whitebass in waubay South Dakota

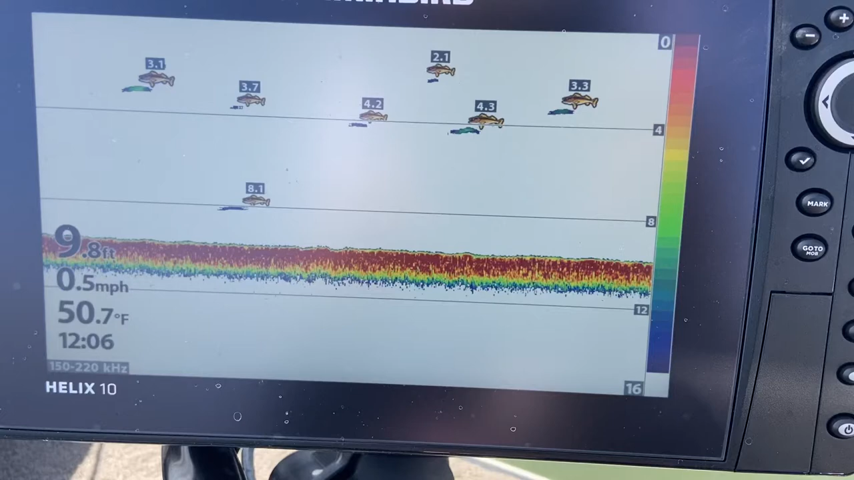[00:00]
On screen: depth 9.8 ft, water 50.7°F, speed 0.5 mph
all right guys this is Wa Bay South Dakota lots of fish fishing
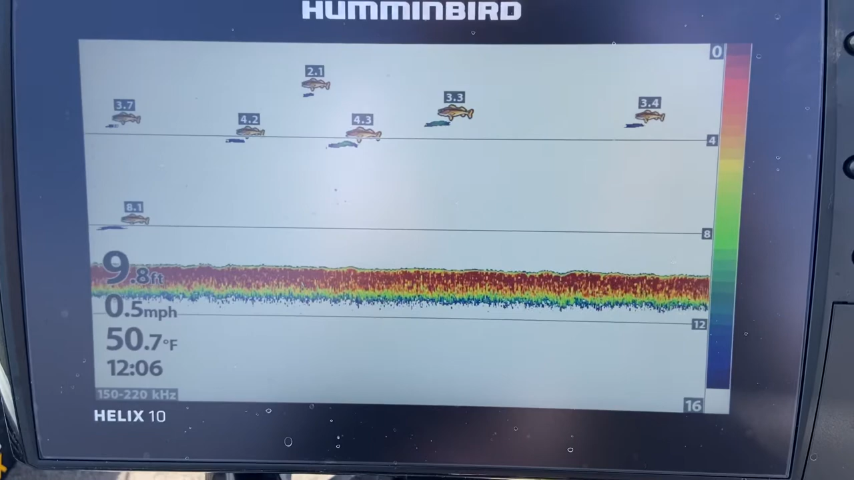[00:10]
On screen: depth 9.8 ft, water 50.7°F, speed 0.5 mph
nine feet of water almost 10 feet of water temperatures